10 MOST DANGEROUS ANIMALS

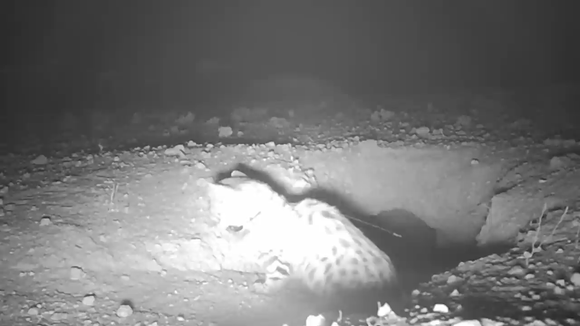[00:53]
Native to the grasslands of southern Africa, the black-footed cat has an endearingly round face and a light brown,